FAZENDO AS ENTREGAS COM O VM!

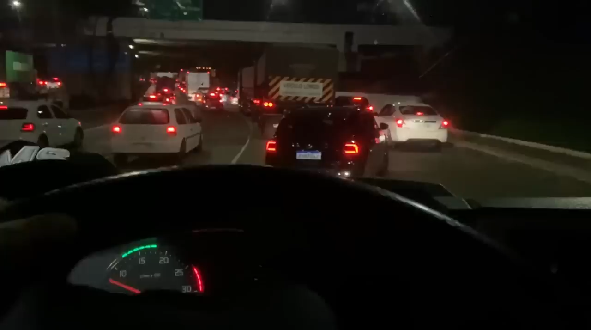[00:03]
o que que acontece será que agora é uma 1h10 da manhã tudo parado esse cão dessa marginal aqui